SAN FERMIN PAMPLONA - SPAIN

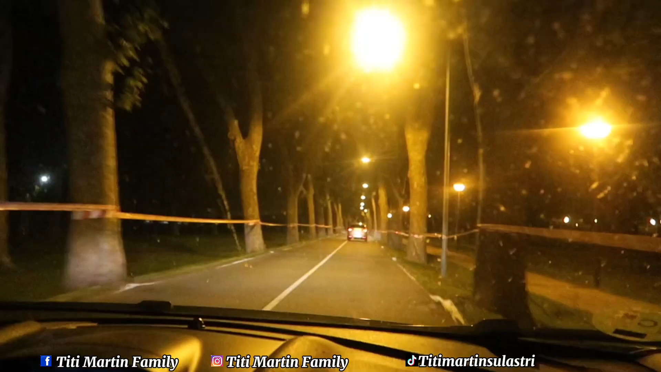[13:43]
Jalan balik ya guys. Udah malam. Sekarang jam berapa? Jam 12. Tuh. Jalannya.
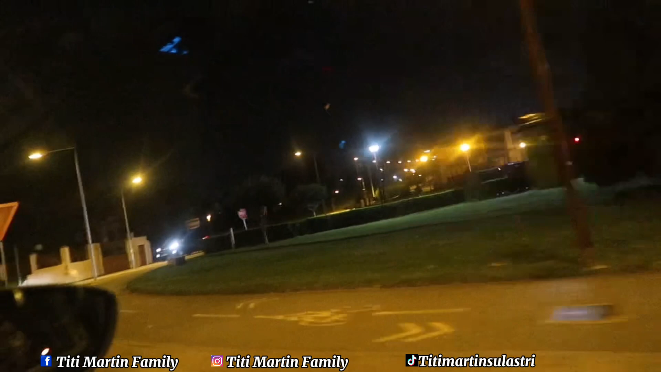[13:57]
Di sini sudah senyap. Orang-orangnya pasti pada kesana semua. Pantas di sini sepi.
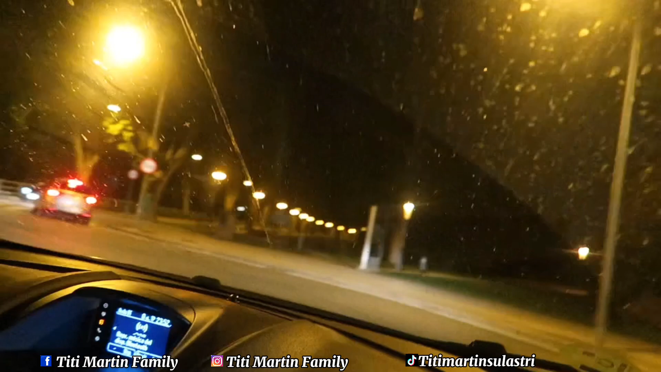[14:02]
Ini jalannya bagus banget ini. Di tengah-tengah jalan, di tengah-tengah apa pohonnya.